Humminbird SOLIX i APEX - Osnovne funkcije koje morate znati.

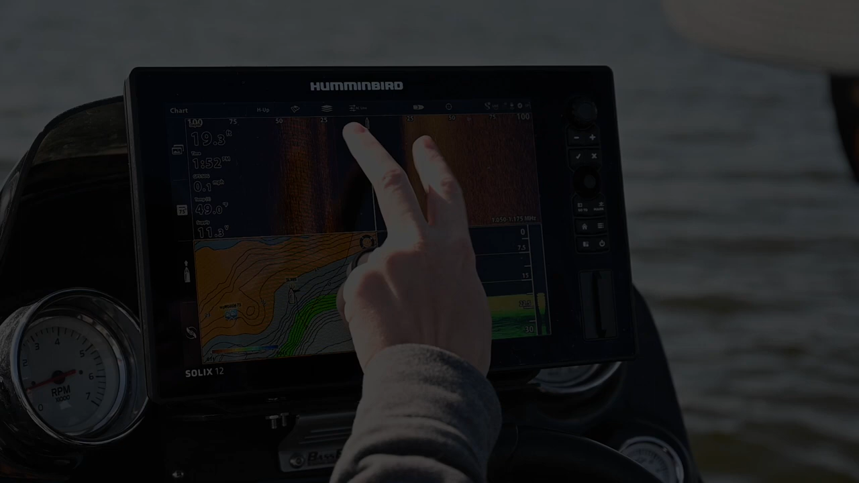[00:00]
In this video we're going to cover some of the basic functions,
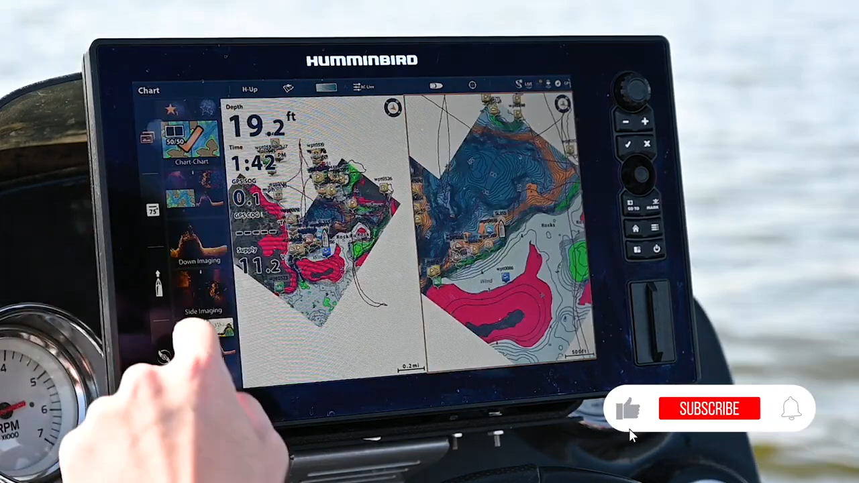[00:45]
On screen: depth 19.2 ft
So now you can actually access your views up here. You can see these are the few that I have set up. This is the one I'm currently using. I can switch over to a chart chart view for example and this is where you're going to be able to find those right away as you're actively fishing or driving around. So now if you want to create your own we're actually going to hit home and we're actually going to click on views here.
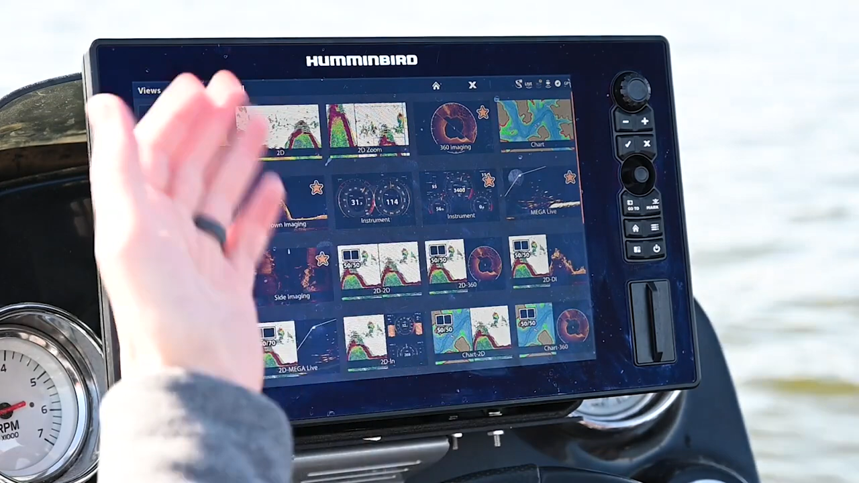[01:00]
This will show you all the custom views that come standard with the unit. Quite a few here then also some that I've created myself.
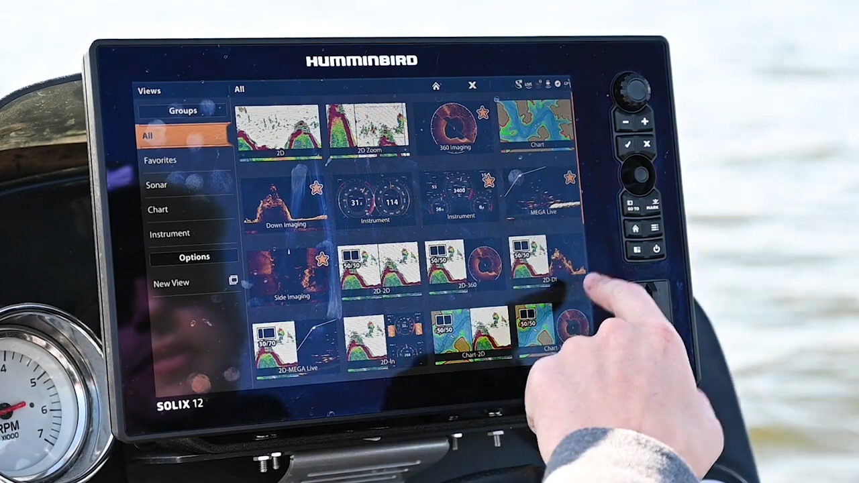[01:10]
Now let's just say I want to use a 2d and a down imaging view. I can click that it'll pull it up for me and now if I want to save that actually a fish right there. If I want to save that I actually open up my views tab and I can let's say we go to the second page I'm going to press and hold and
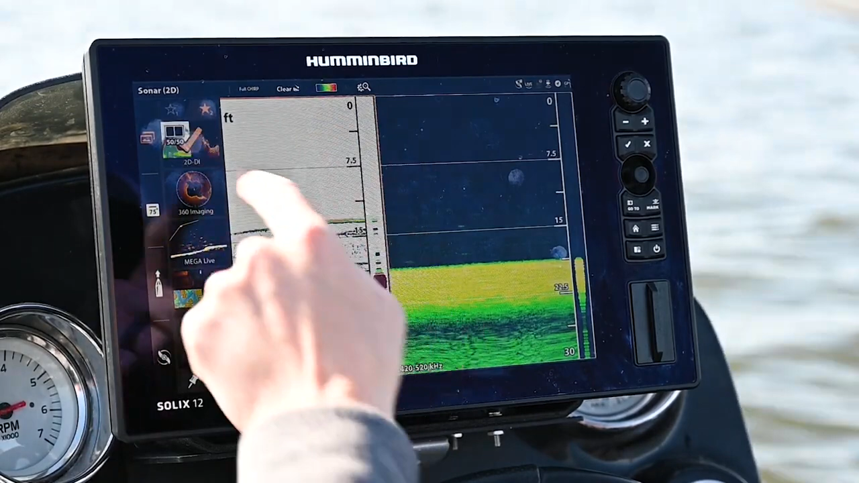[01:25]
now that view is saved on the second page and if I want
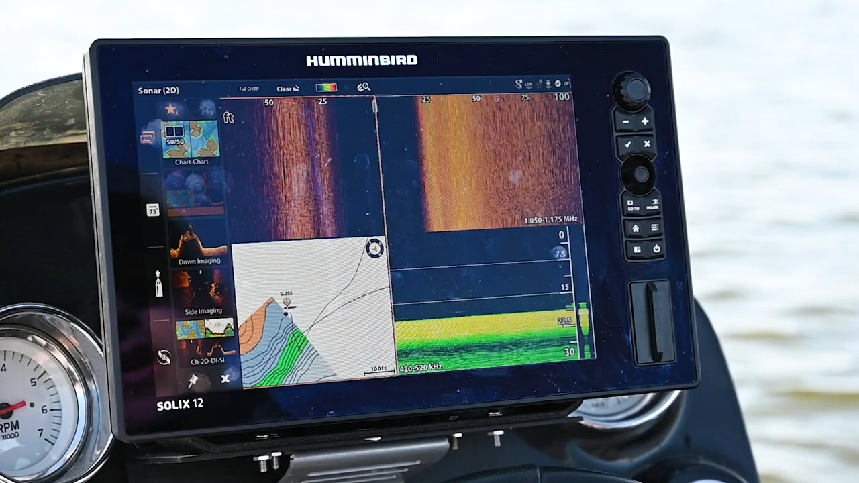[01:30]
to access that at any point I just hop over to the second page and I can tap this and there's that view that I just found.
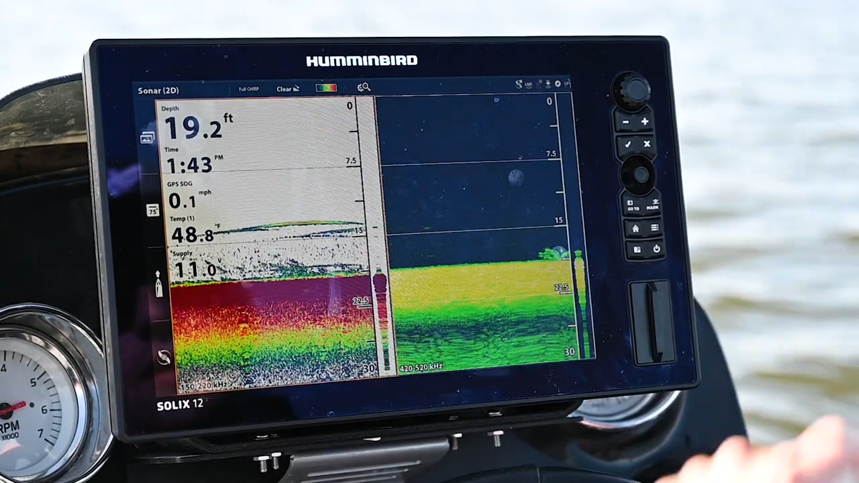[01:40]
On screen: depth 19.2 ft, water 48.8°F, speed 0.1 mph
Now if I want to create my own view I'm going to go back to home views new view and here I have a couple different template styles whether it's full screen split
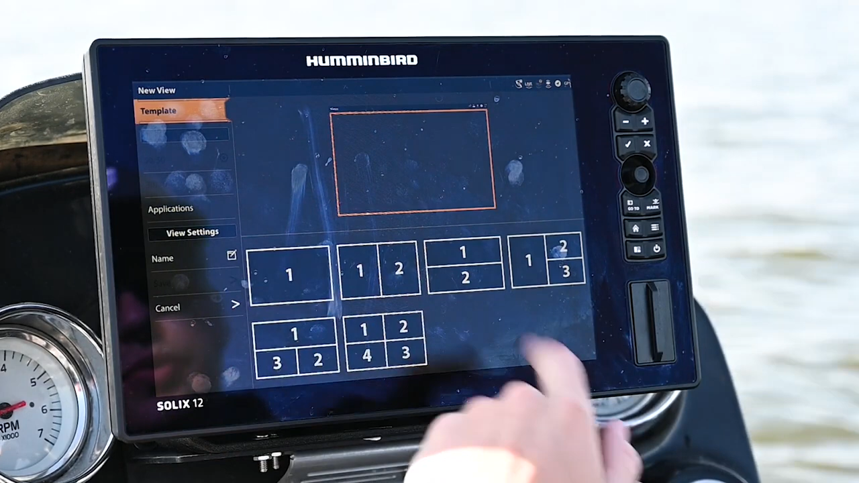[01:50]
screen top and bottom three pane and four pane. To make this simple we're just going to pick a two pane here you have the option between a 50 50 split and a 30 70 split. Now the 30 70 split there's only a few different sonar chart options that can be as small as 30.
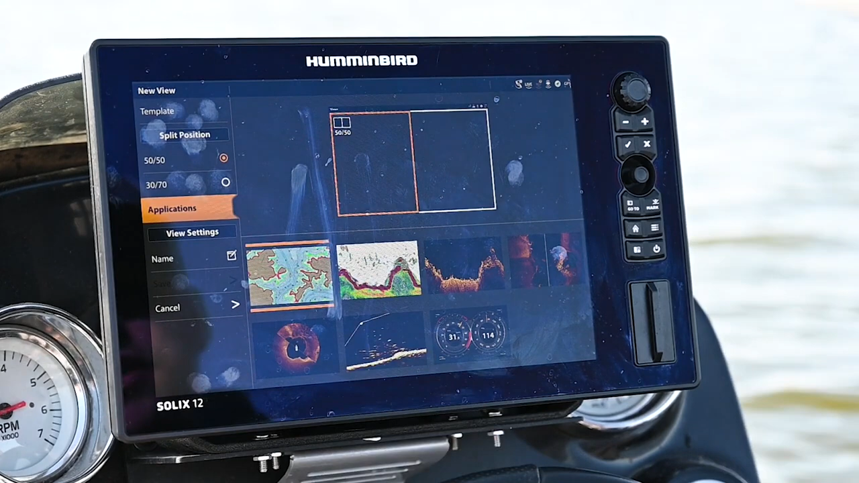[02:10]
It's chart 2d and down imaging but for this case we're just going to do 50 and 50 and we're going to
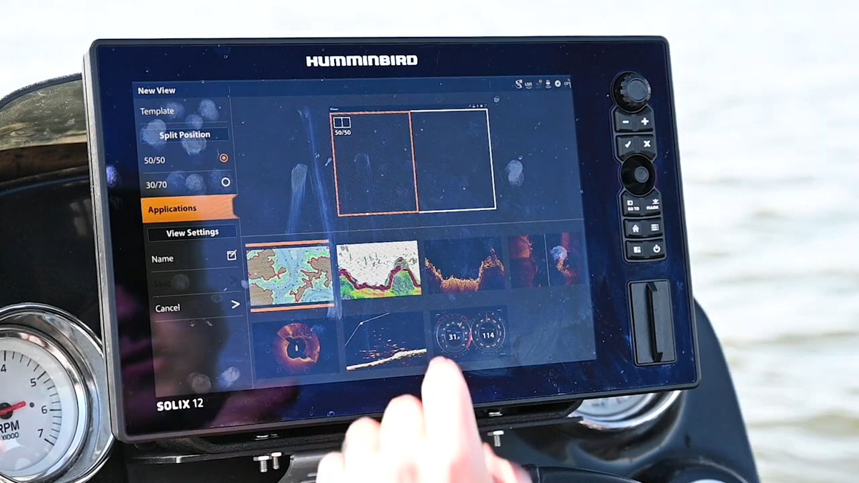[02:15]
do chart and we're going to do down imaging.
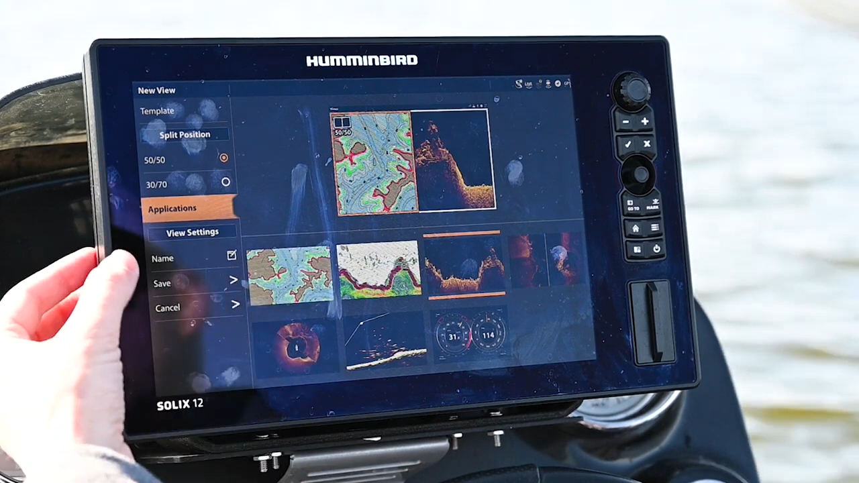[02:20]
Now we can save this or we can name it something custom if we'd like I'm just going to save it.
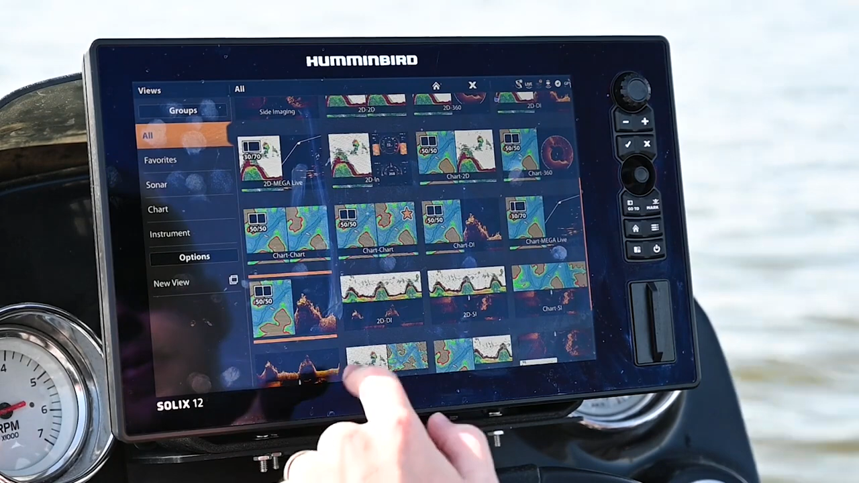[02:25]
Now it's going to save that right here you can see it's selected I can choose that and like I said if I want to make
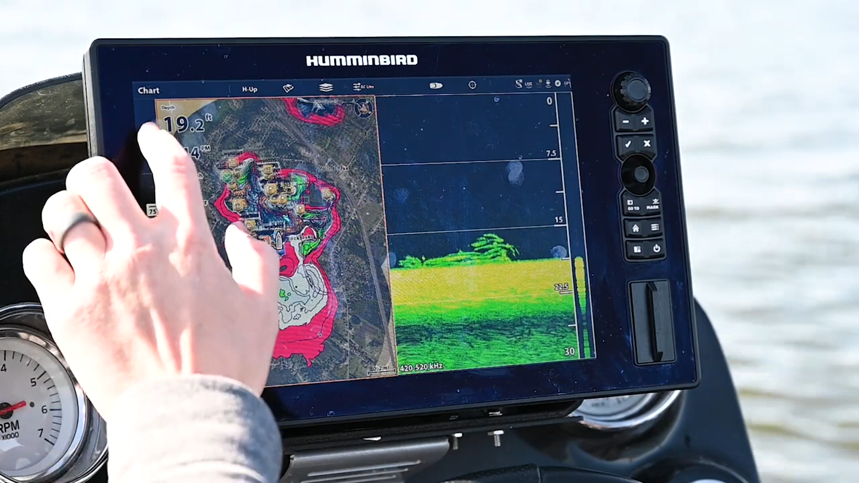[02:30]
this a favorite I can come here press and hold save it as a favorite. Pretty simple it's a nice thing about the Solix Apex interface allows you to customize these views to really what you would like to use.
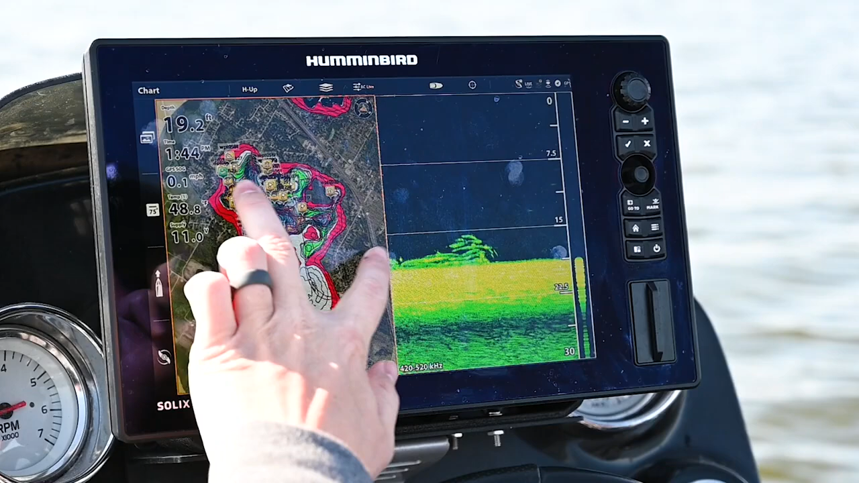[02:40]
On screen: speed 0.1 mph
Alright so the next thing we're going to talk about is shortcuts and I'm going to show
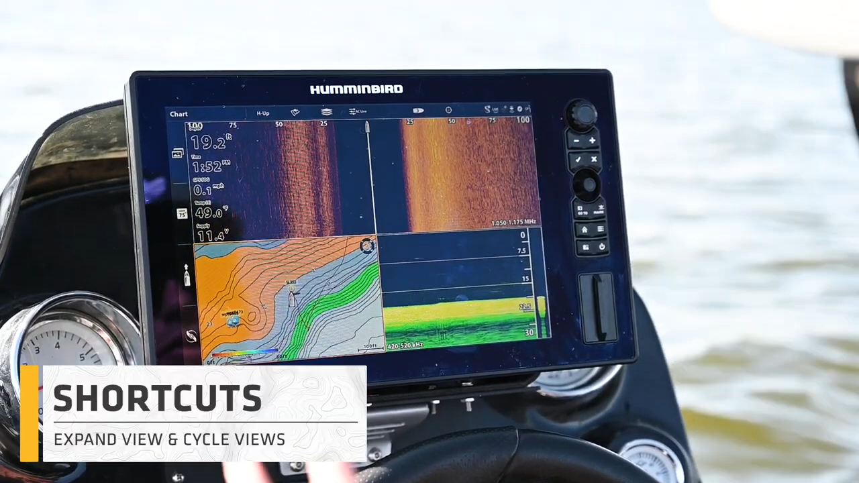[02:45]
On screen: depth 19.2 ft
you two of them that you're going to use right away because they're easy and they're helpful. The first thing is when you're on a multi-pane view here like here I have side imaging mapping and down imaging if I want to look at just side imaging like let's just say we're idling over something I can use two fingers double press on side imaging and it's automatically going to pull this up in a full screen view. Super helpful if you want to zoom in on something quick whether
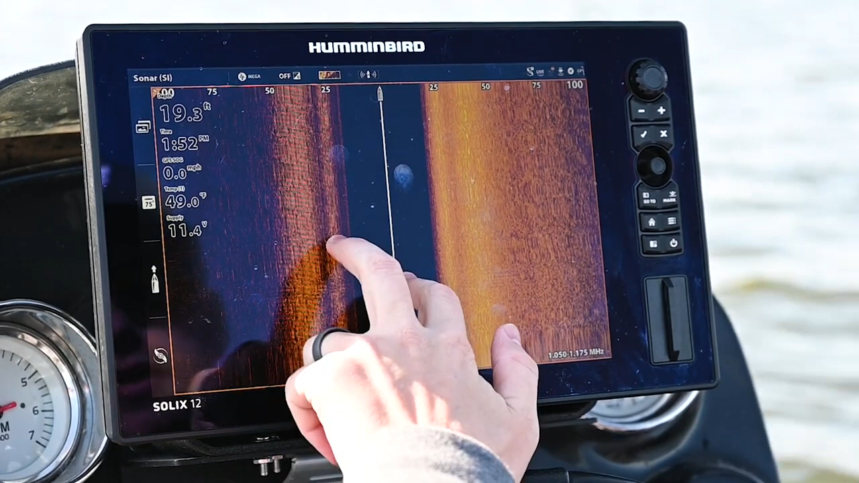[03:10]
On screen: depth 19.3 ft, water 49.0°F, speed 0.0 mph
it's you know your side imaging and then you can just do your two finger press and you're right back to your whatever view you were on before. Same thing like mapping if I want to take a look at this here's these waypoints I can quickly jump to that view and go right back to whatever I was viewing before. That's the first one that's a must use you'll use that all the time.
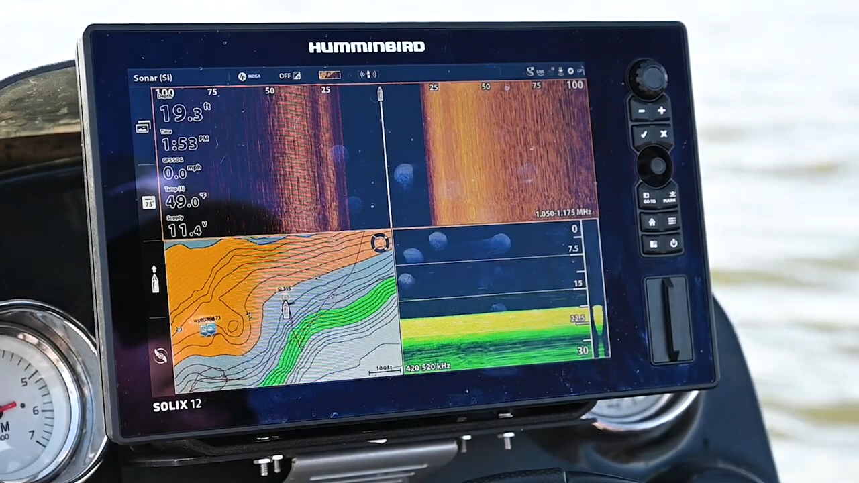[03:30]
On screen: depth 19.3 ft, speed 0.0 mph
The next one so we just talked about views so you can use two fingers and if you swipe to the side it's going to go through your favorite views that we have saved up here.